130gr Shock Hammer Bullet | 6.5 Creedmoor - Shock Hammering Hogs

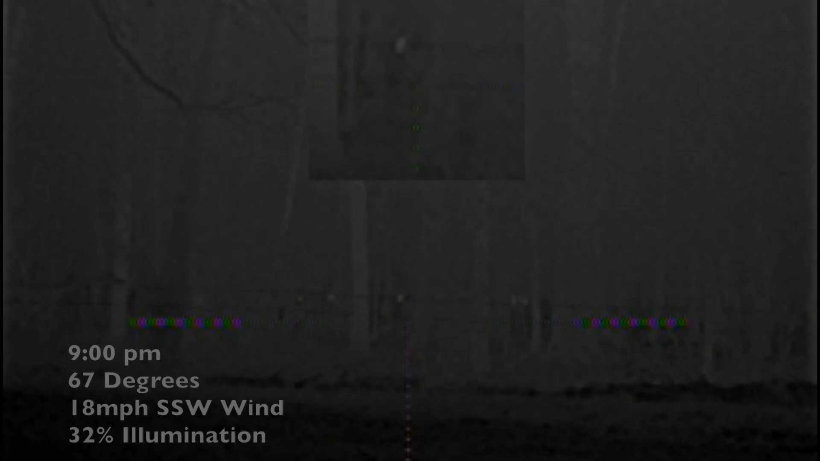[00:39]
As soon as I entered the property, I could hear the hogs rustling through the creek.
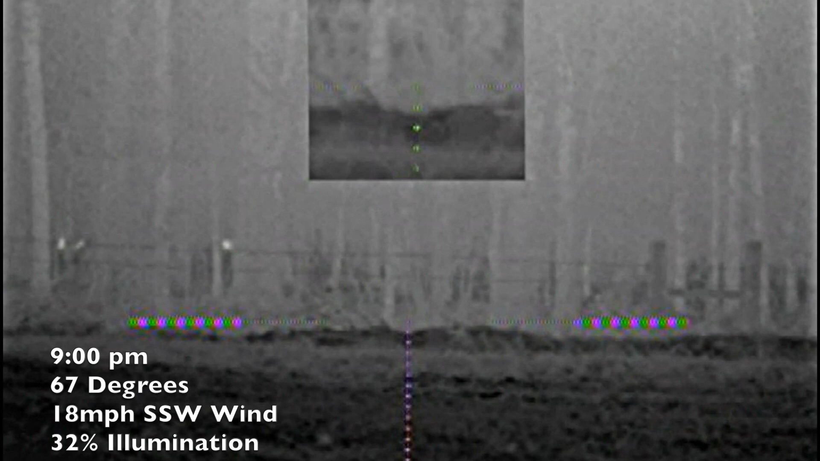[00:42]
I spotted a few of them and turned on the hog collar to see if I could draw them closer, but with no luck.
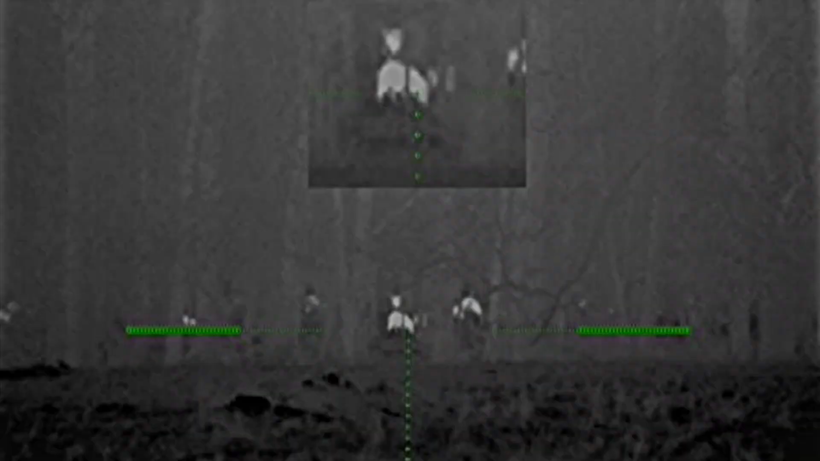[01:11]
I moved to the top of the pond dam and this is what happened. You have got to be kidding me. Look at the size of the sounder.
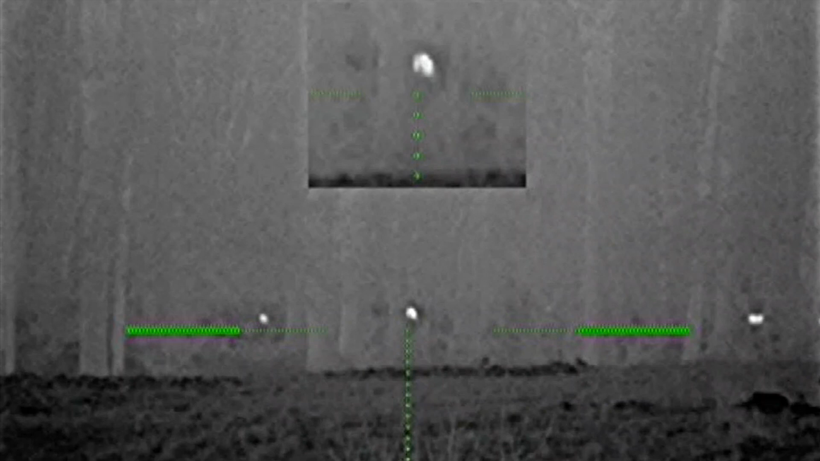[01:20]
In the next 10 minutes, I watched this massive sounder slowly foraging, but at the same time looking for one clear lane.
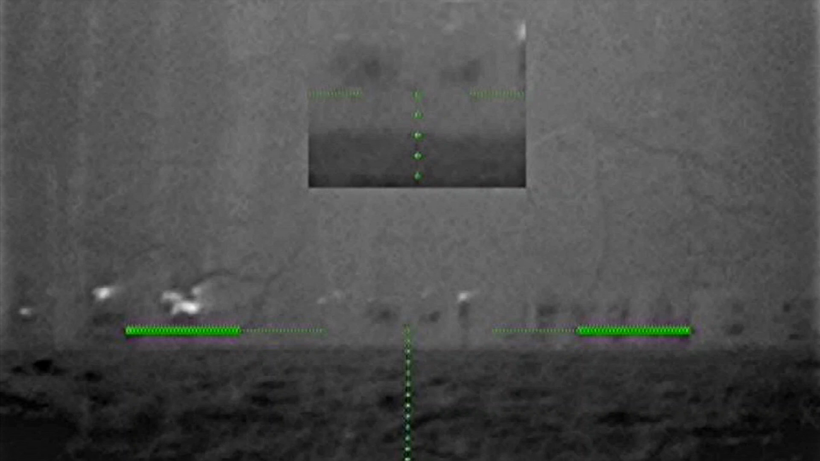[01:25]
Thermals are horrible at not being able to see twigs and limbs.
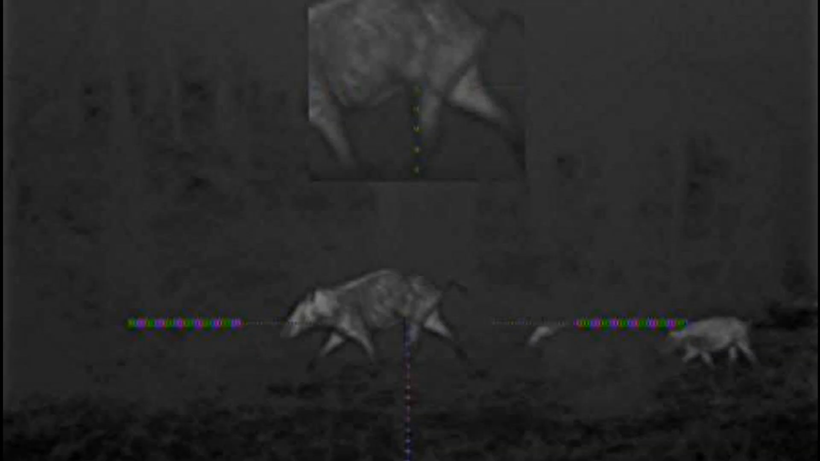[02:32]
After returning checking on the sow that I shot, I heard a hog growl.
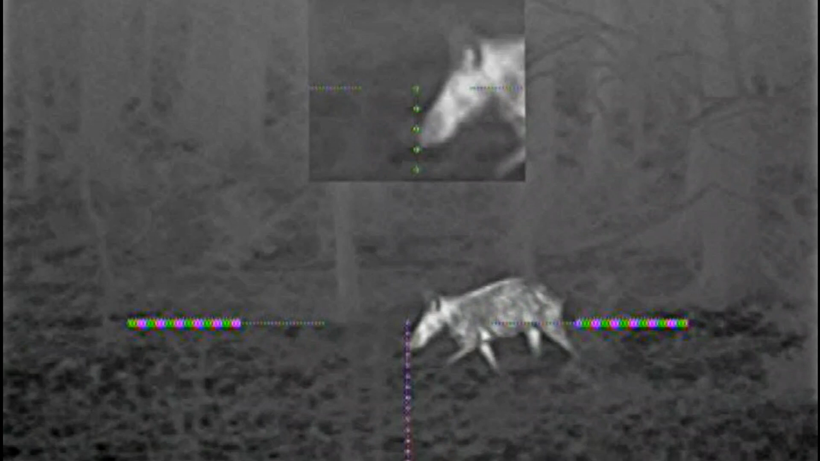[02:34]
I turned on my thermal to see her less than 30 yards away.
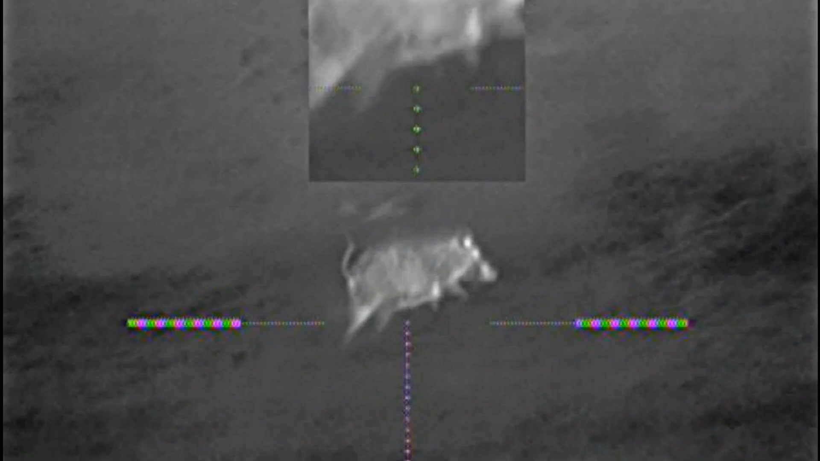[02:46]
I hit this third hog, but felt my bolt lock back as she ran away.